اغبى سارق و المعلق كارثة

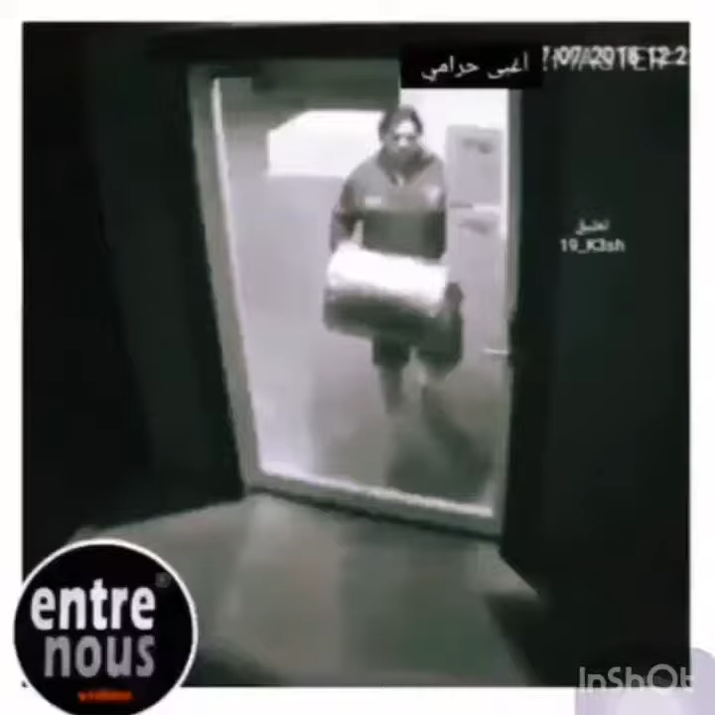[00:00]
يبي يسرق هذا الحرامي إذا مو غبي جدا أنا أفشل معلق بالعالم هذا أقبى حرامي بالعالم هذا حتى لو عنده شهادة مزورة شهادة تبتدائي ما معه حتى شهادة
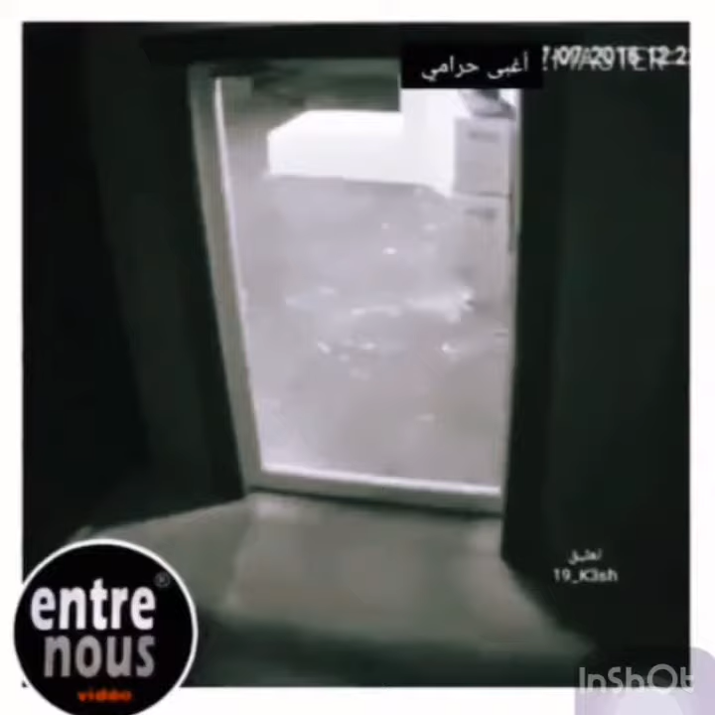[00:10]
تبتدائي ما معه شو بشي يحاول أن يسرق المكان يبي يدخل من الباب مشان يسرق شي ضرب أول ضربة وراح يسوي حالة يمشي يسوي حالة إذا شاف أحد يعني يمشي ويعني حاول مرة أخرى بالضربة الثانية ما صال شي الثالثة ثابتة وكسر الباب وراح يسوي حالة مرة أخرى يمشي على الساس إذا شاف أحد أنه مو سوي شي وما لدخل بهالدنيا
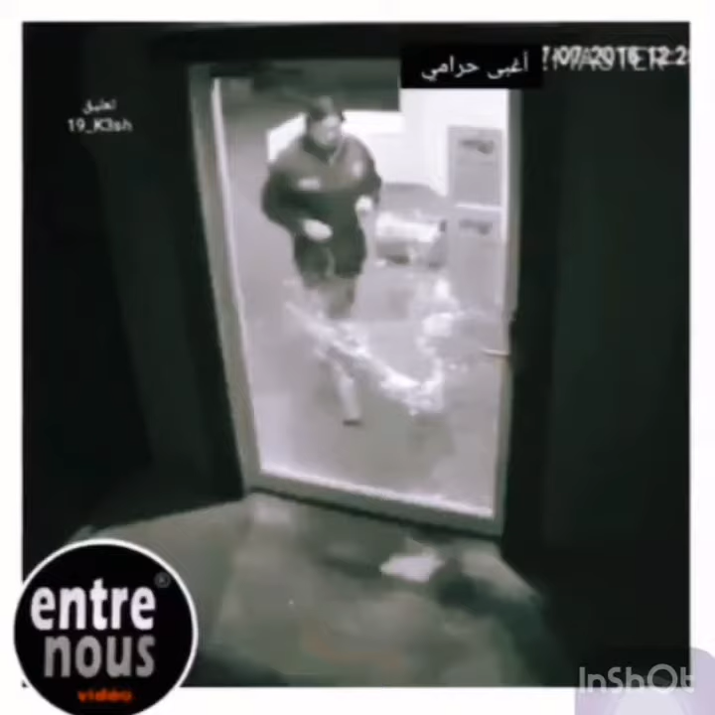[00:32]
كسر الباب والآن يحاول أنه شلون يفتح الفتحة أكثر من أجل أن يدخل للمكان الذي رح يسرق فيه هذا يعني حرامي غبي جدا مش طبيعي كمة الاندهاش كمة الاندهاش شوف شلون رح تنذهلون من الغباءة بعد محاولات عقيمة من ابنها العقيم هذا دخل للمكان اليابي بعد محاولاته هذا طلع الباب مفتوح